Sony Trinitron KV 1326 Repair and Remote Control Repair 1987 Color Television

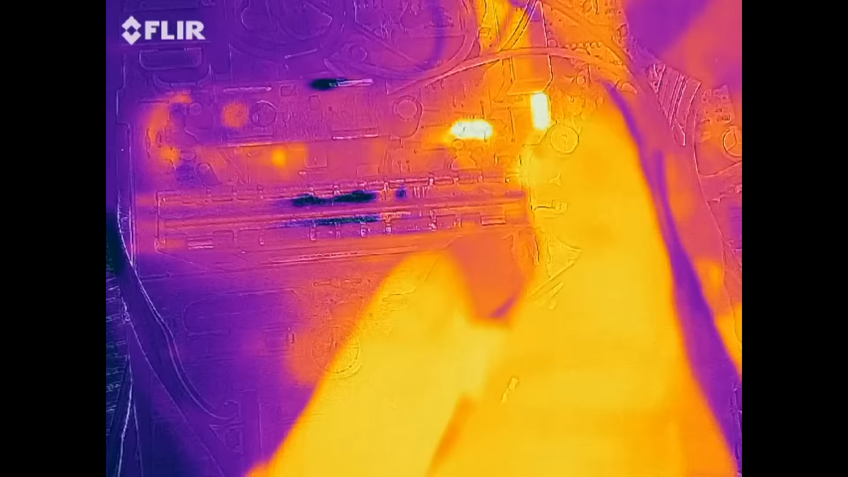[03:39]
Wow, I can smell it, but I don't see anything.
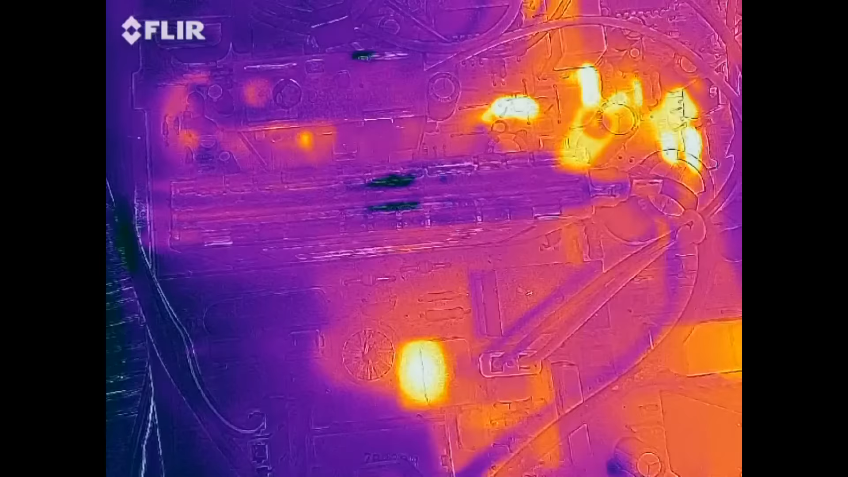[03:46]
Okay, well, oh, there it is right there.
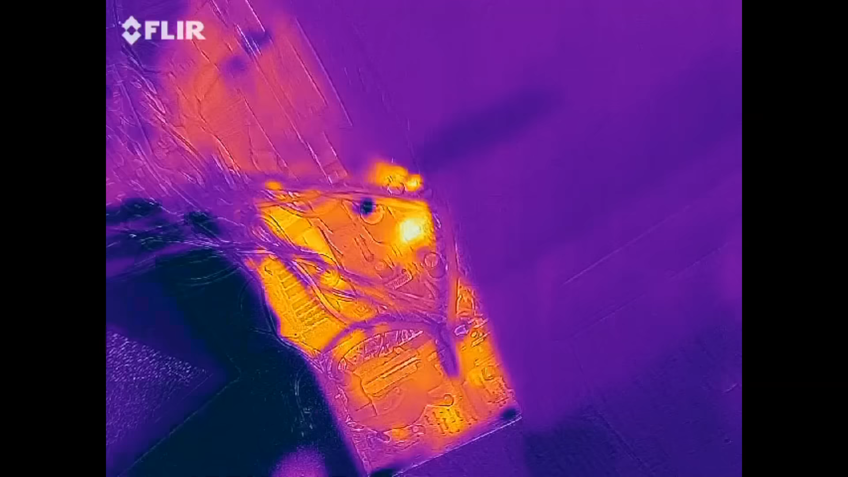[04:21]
we can see exactly what's getting hot here.
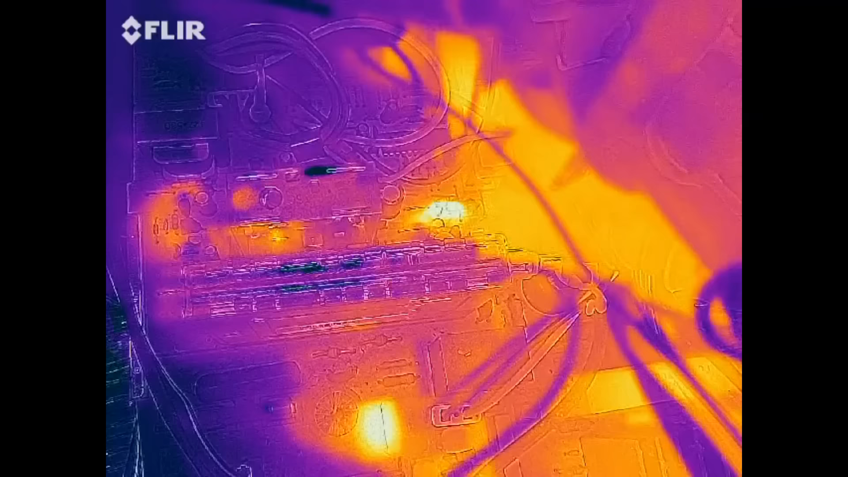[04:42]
But it sounds like there's high voltage, and it looks like this capacitor right here is getting hot.
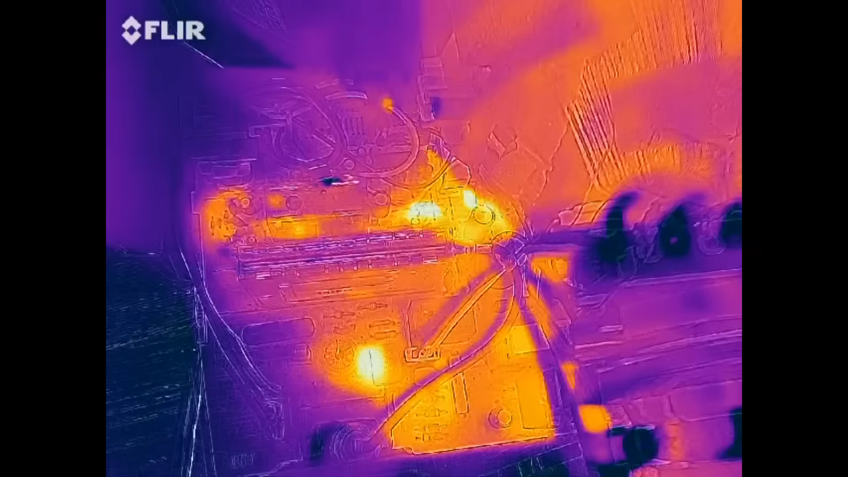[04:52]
This one way back, it's right there where my finger is.
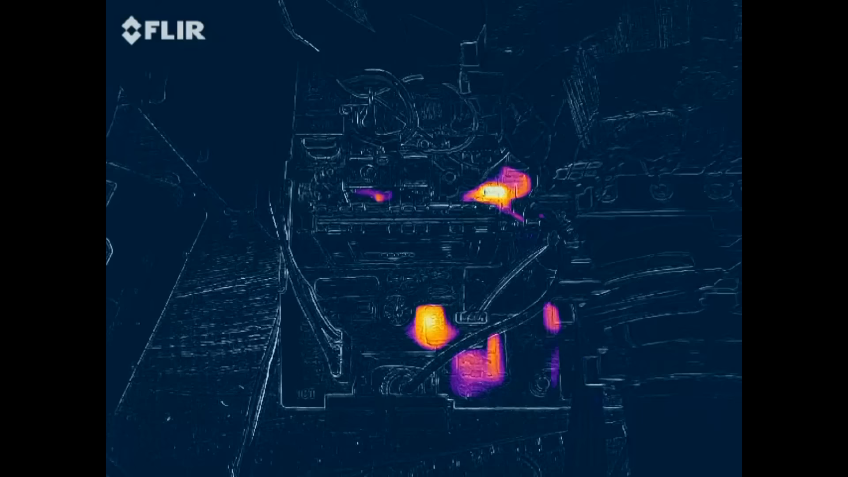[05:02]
It feels slightly warm, not hot, hot.
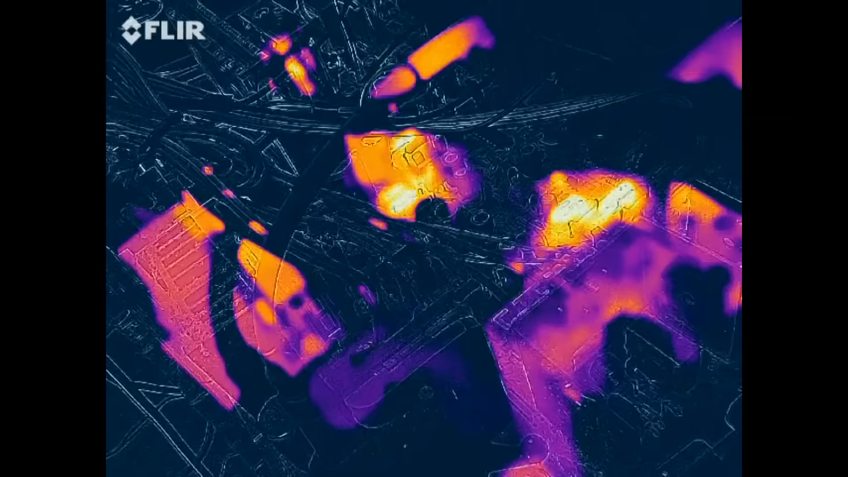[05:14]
So that's a little bit better
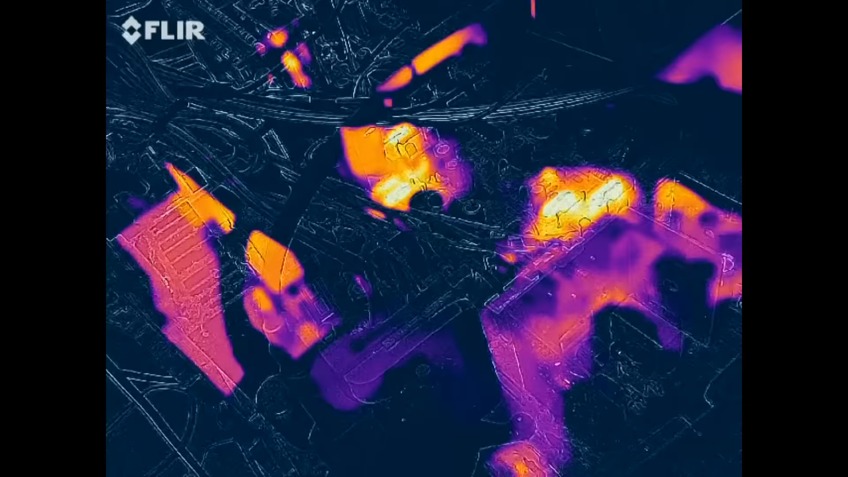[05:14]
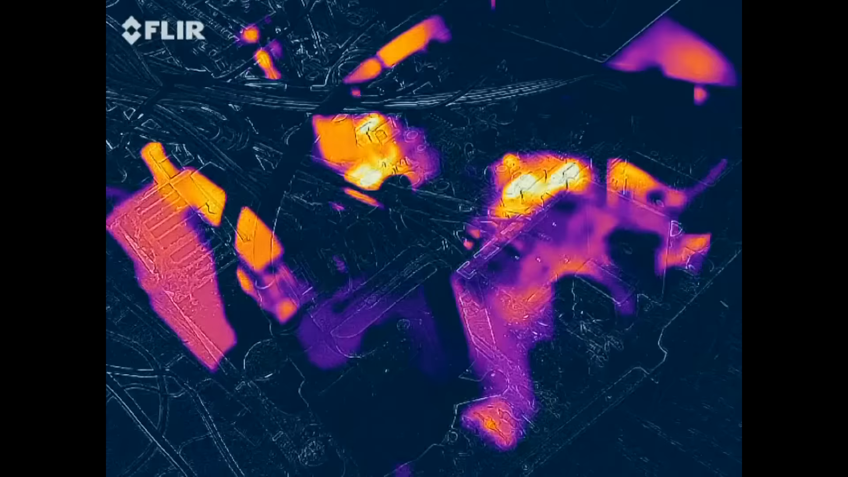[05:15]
of a view as to what's getting hot.
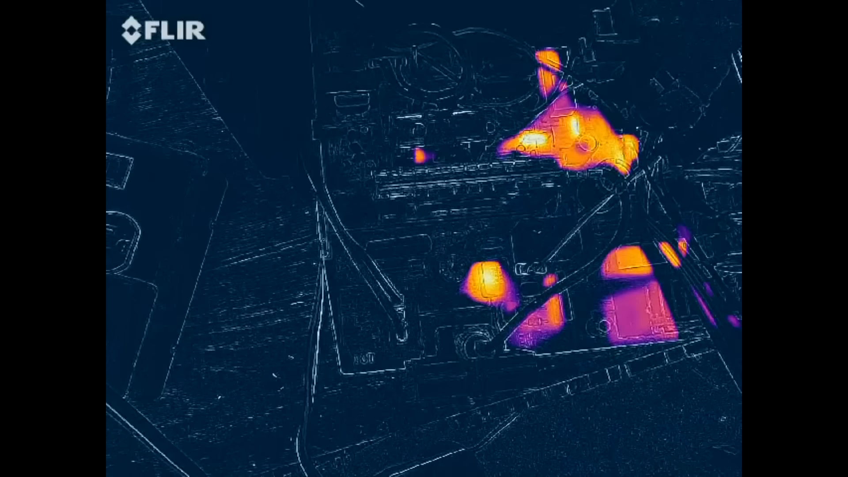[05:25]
So that capacitor back there, I'm going to say that's the one that's stinking, venting.